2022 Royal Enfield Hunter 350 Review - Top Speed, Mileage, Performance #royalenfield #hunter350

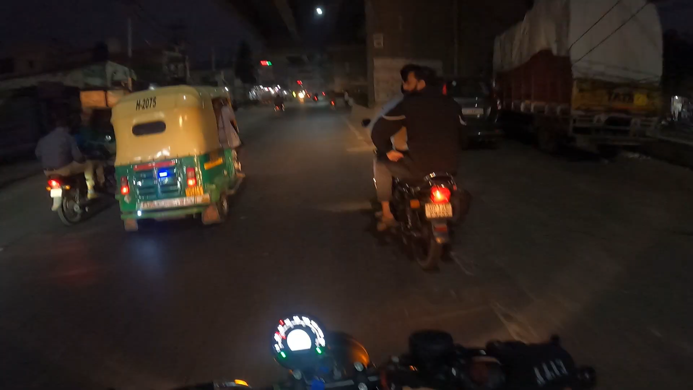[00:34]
आप देख सकते हो मेरे दोस्ति जा रहे हैं रहास्ते में दोस्ति में लगए वाई कहां जा रहे हूं पढ़िया वाई बढ़िया पढ़िया
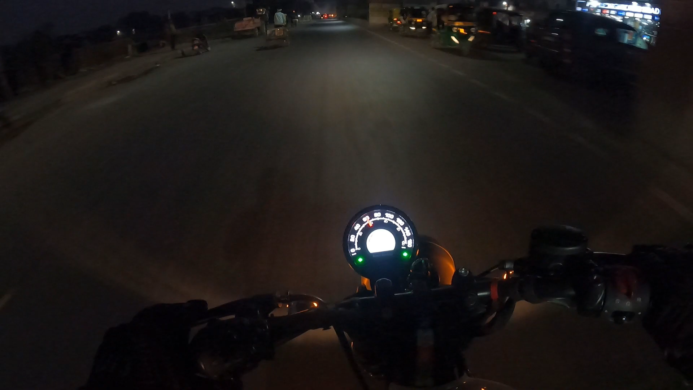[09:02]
कि अब देख सकते हो मेरे दोस्त भी जा रहे हैं जास्ते में दोस्त भी लगए देख सकता आप पर बाल रहे हैं बड़ीया बता रहे हैं पता हाह पर अधर भी आई सब्सक्राइब